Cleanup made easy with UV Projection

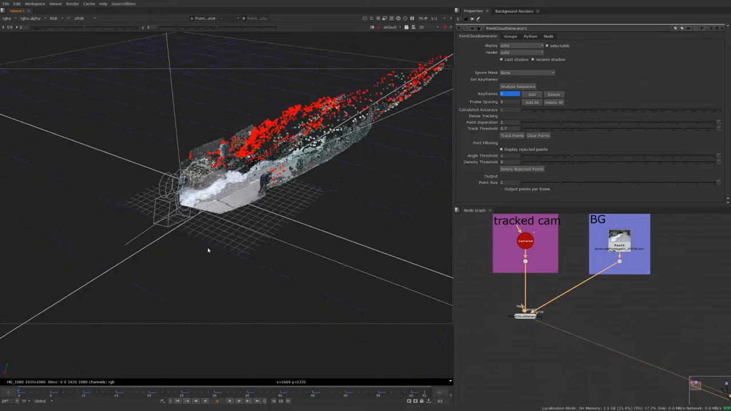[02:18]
All right so the point cloud generator has finished calculating the point cloud and what we can see here if we look at it is a really nice representation of our shot.
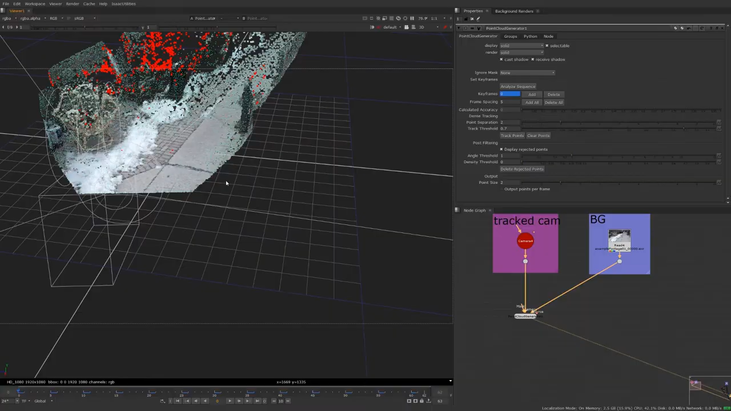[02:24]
We can clearly see the bricks here where we want to do our cleanup in the sidewalk on the side. It's very nice. So what we're going to do now is create a card
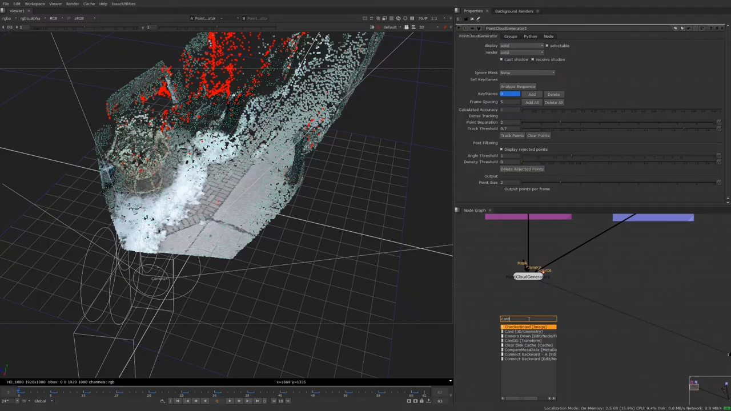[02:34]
and we're going to align this card
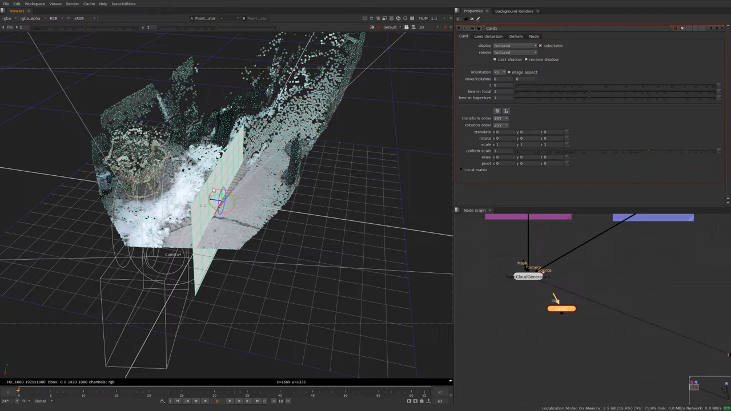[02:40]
towards align it with the uh with the bricks or the area that we're trying to clean uh do the cleanup on and in this case it's this bricks area here.
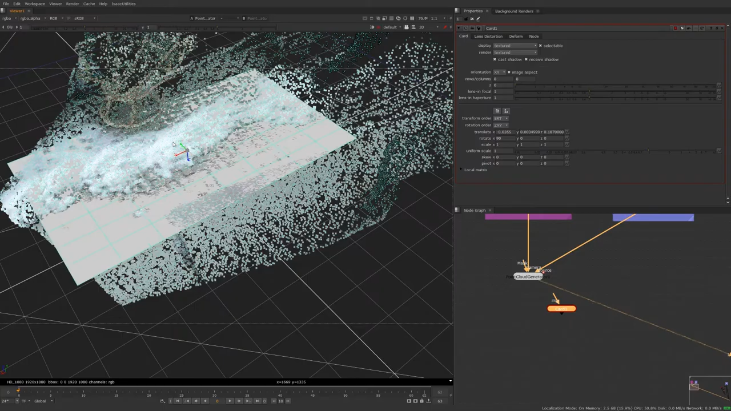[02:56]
So think about this card like your canvas.
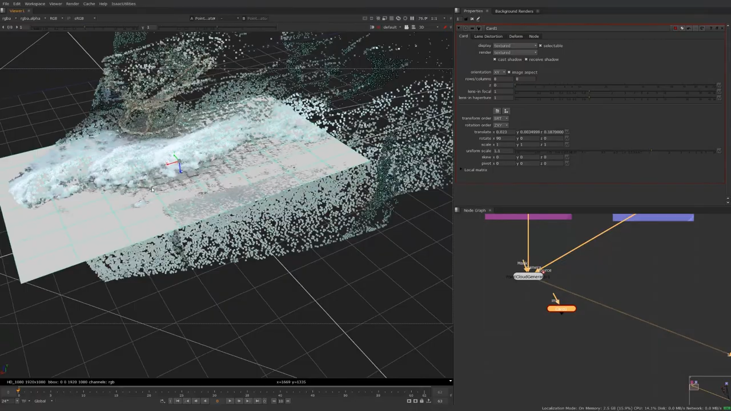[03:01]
Whatever is within the bounds boundaries of this card is what you're going to be able to paint on. So our perspective is going to kind of be like this. So if any of the stuff uh that you're trying to clean out falls outside of this card range it's not going to appear uh on your canvas. So make sure it's scaled uh in a way that is useful for you.
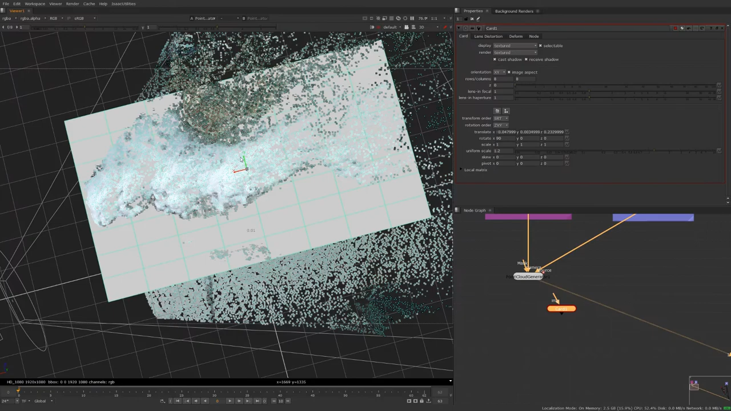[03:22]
Let's just let's just go with this for now. Next we are going to get our